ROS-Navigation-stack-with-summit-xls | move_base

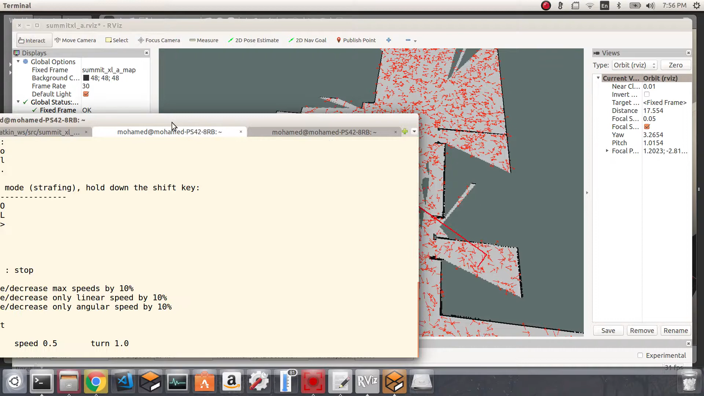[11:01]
so I'm going to teleop my robot until the robot is hopefully at its correct position
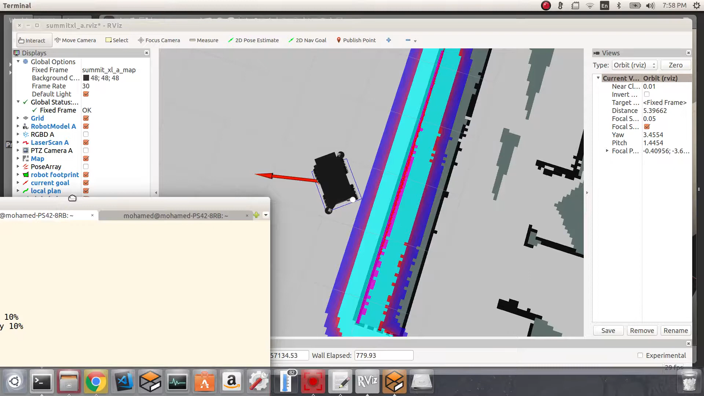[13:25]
and configurations we will simply run the rqt